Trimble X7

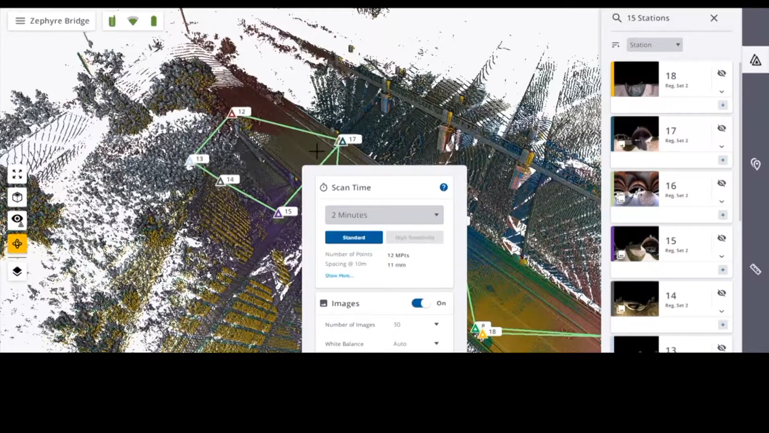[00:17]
you can easily control your settings,
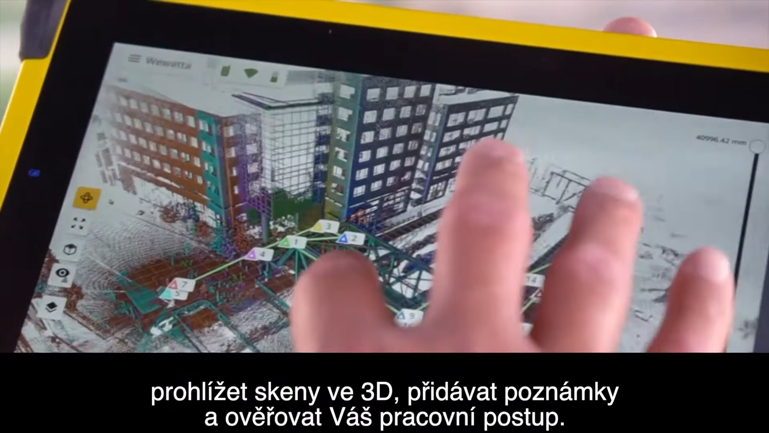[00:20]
review scans in 3D, add field notes and validate your progress.
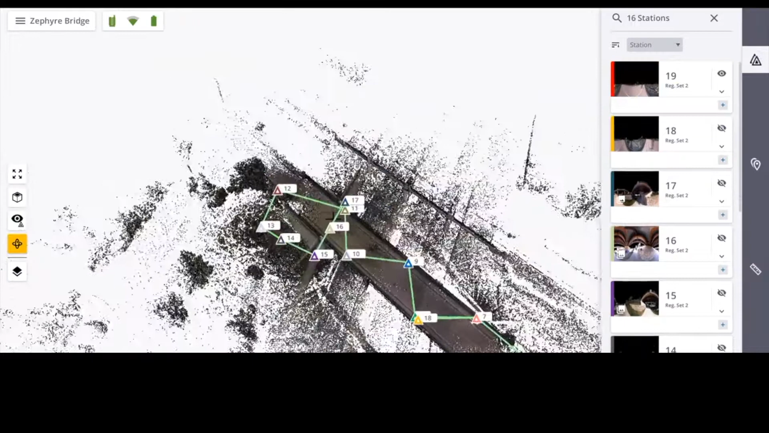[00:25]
The software also provides massive gains in productivity
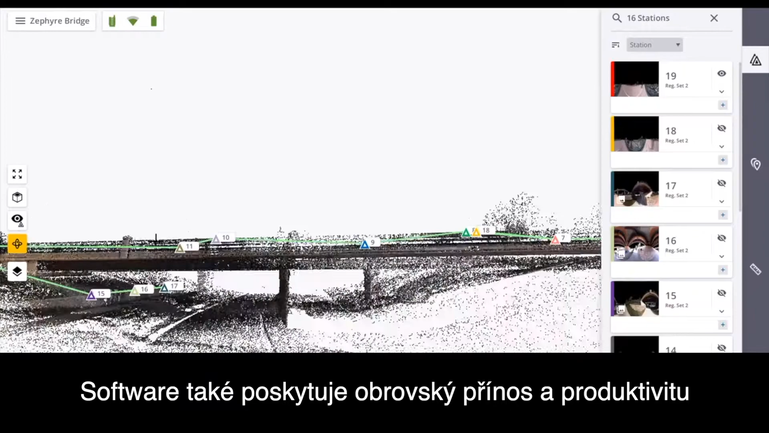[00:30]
by automatically registering scans into a single point cloud without the need for targets,
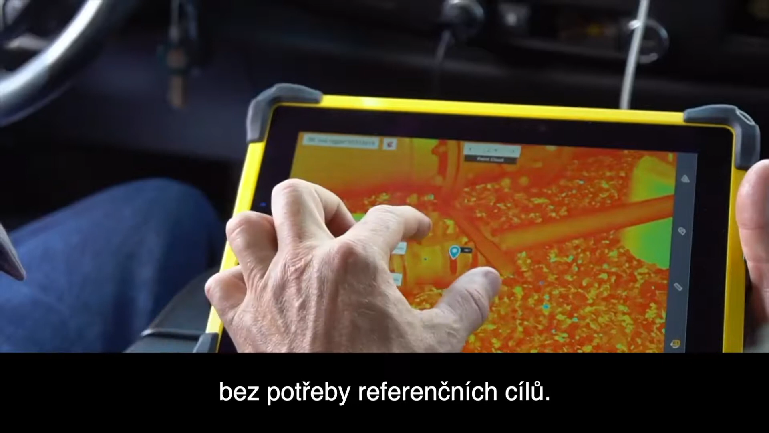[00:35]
giving you confidence in your project coverage and data accuracy.